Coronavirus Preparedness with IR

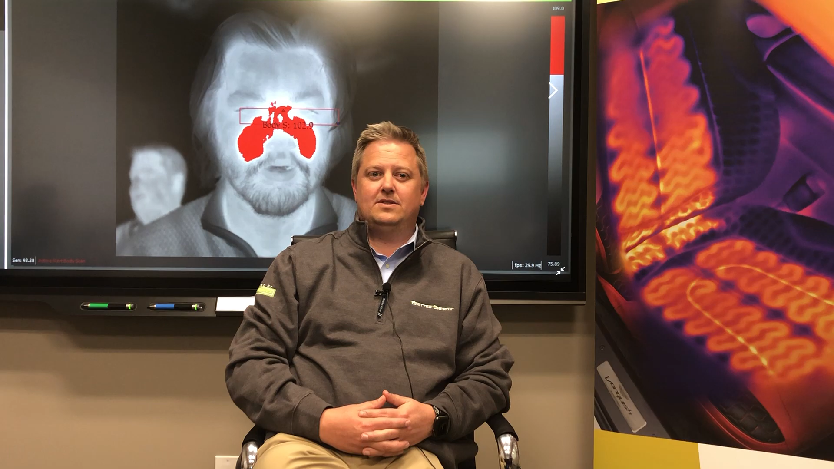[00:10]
The epicenter of the viral outbreak was in the city of Wuhan in the Hubei Province in China. Using infrared thermal imaging, the presence of the virus won't be confirmed, but it can detect whether someone is at risk. This is done by detecting the body temperature in the face, predominantly in the tear ducts. Infrared sensors can sense body heat in humans. Infrared light is emitted from human body in the form of heat. We cannot see it with the naked eye as visible light is at a higher frequency.